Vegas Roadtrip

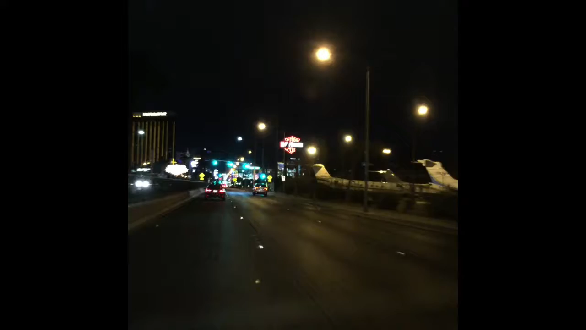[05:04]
Look, we haven't even taken over the pool. We're gonna get in there. I don't even know. I don't even know. I don't know.
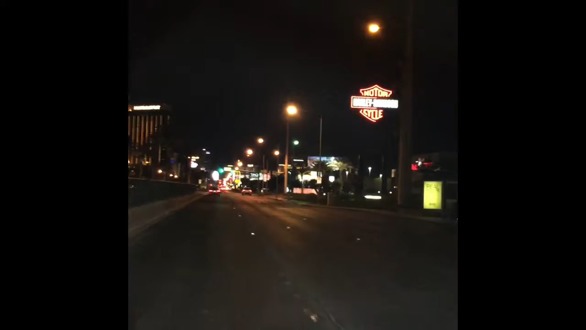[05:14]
Oh, there's a. Oh, right there. That's good.
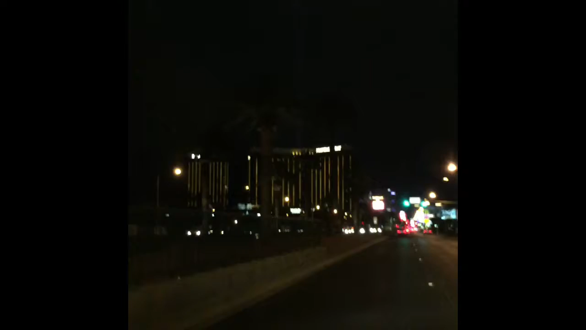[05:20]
We gotta do a U-turn to gas. Man, the late pay event center in Las Vegas, Colorado. I mean Las Vegas, Nevada. Cruisin' down the strip.